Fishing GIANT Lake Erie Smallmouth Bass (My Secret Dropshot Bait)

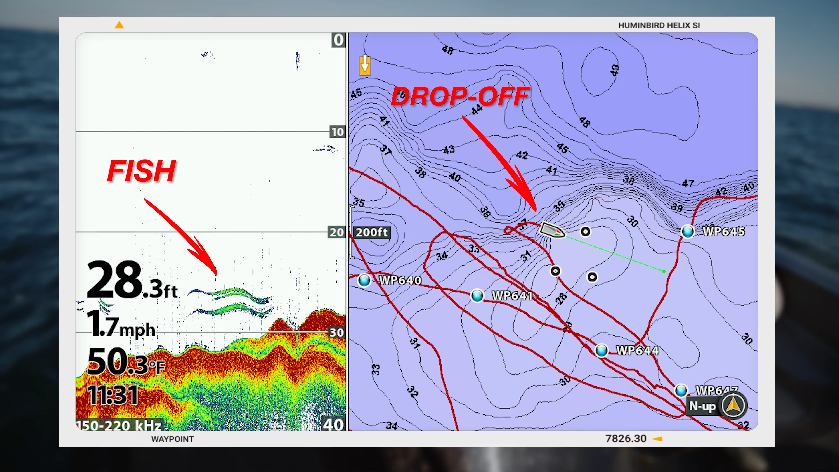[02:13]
On screen: depth 28.3 ft, water 50.3°F, speed 1.7 mph
These fish like to hang out on the drop-off where there's big, huge rock piles. As you can see on side imaging, there's a couple rocks.
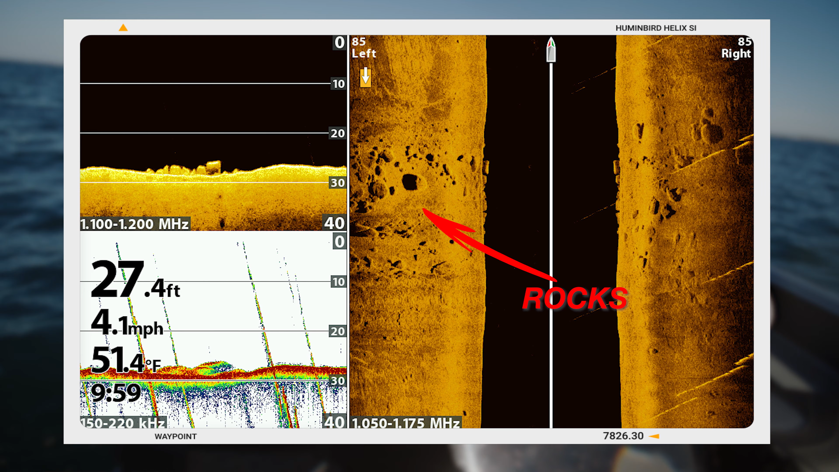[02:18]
On screen: depth 27.4 ft, water 51.4°F, speed 4.1 mph
So we're getting to where we, oh, there's fish. So we're getting to where the fish like to be. Oh, there's another fish. There's one right there, that's a big one.